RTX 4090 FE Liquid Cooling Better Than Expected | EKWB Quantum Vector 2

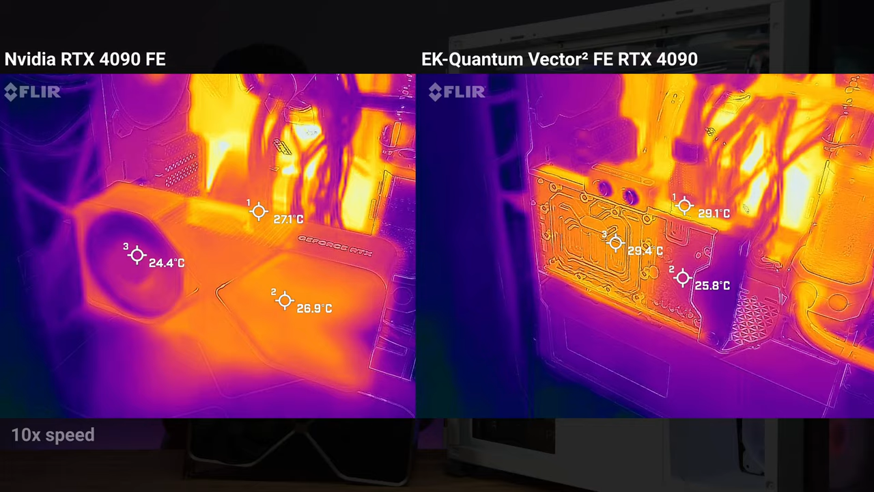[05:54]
RTX 4090 FE while also using the EK Quantum Vector 2 here so you can see kind of the differences on the stress test how like caught the whole card gets here and also you can see the differences here
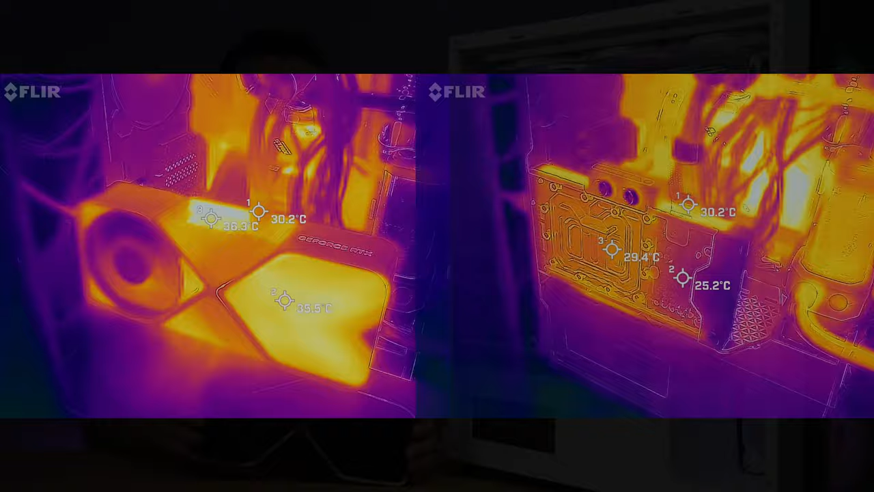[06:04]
so looking at the thermals there you can definitely see a difference on a stress test test the whole card heating up the heat and everything even the cable